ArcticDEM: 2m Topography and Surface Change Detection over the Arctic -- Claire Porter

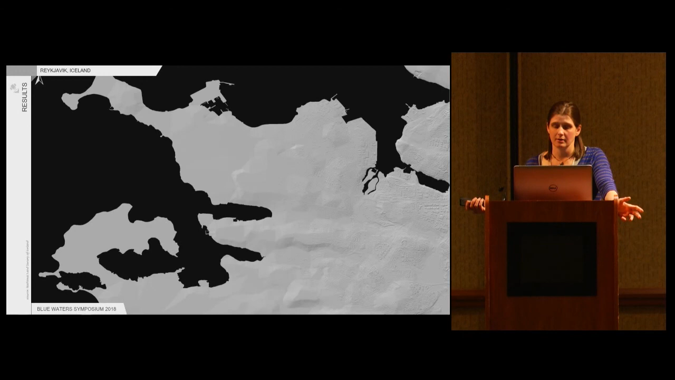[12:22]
Before you couldn't see much. Now you can count the swimming pools. Do they have swimming pools in Iceland? I don't actually know. These next two examples are from our own beloved home state of Alaska. We're actually from Minnesota, but I mean, you know what I mean. This is the national elevation data set as it currently existed for that area.
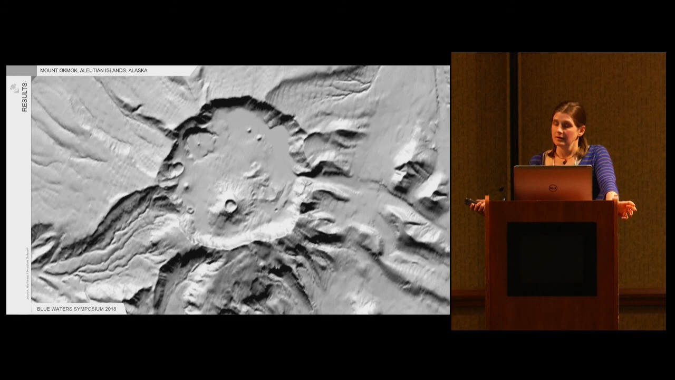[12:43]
And this is the Arctic Dem. This is St. Lawrence Island off of Alaska. National elevation data set hadn't actually even gotten it all.